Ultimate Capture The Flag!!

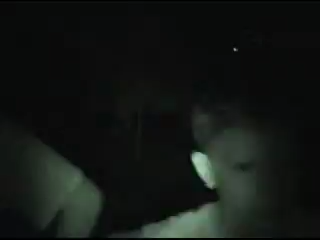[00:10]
Garrett Robert, blue team, right attack.
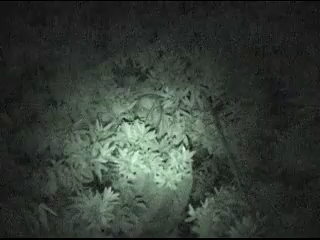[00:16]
Nathan Bailey, blue team, Joe Goddard.
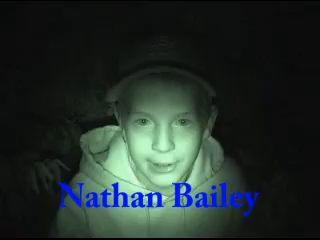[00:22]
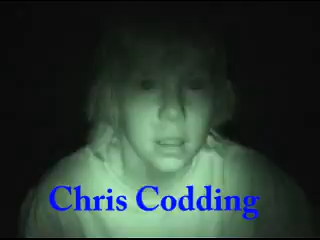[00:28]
Christopher Cotting, left attacker, blue team.
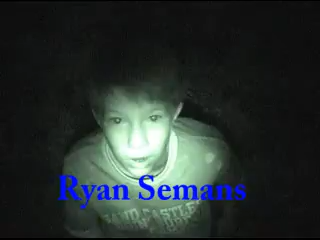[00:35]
Ryan Siemens, blue team, flag guard.
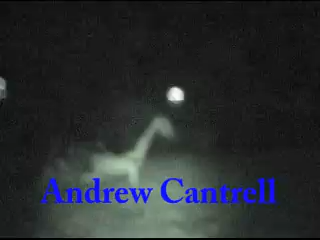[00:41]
Andrew Cantrell, blue team, middle attack.